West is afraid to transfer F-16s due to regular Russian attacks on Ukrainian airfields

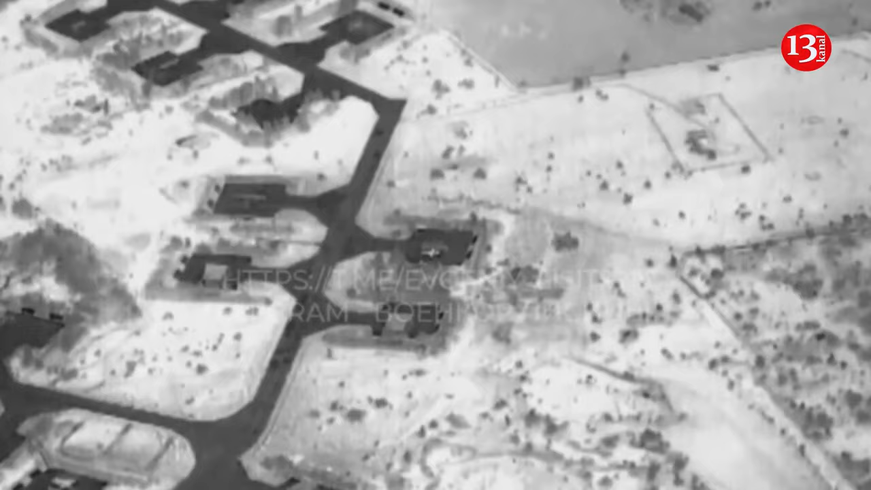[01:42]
strikes have hit ukrainian bases according to reports corroborated by both
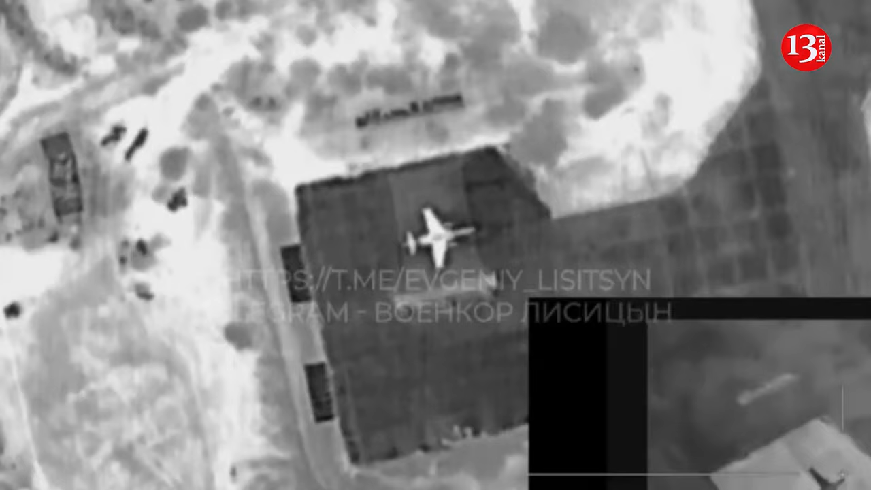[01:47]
russian and western sources first at mirhorod on july the first and second in